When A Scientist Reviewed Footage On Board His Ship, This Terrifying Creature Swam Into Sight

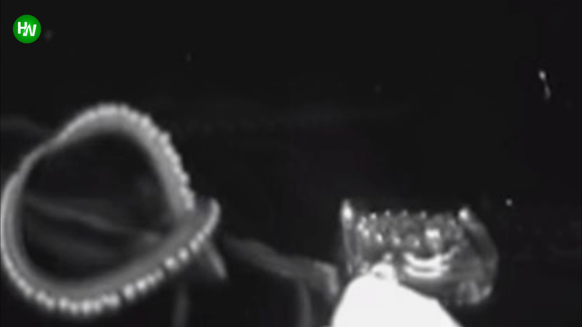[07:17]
Yes, Witter and Johnson wrote, We knew immediately it was a squid.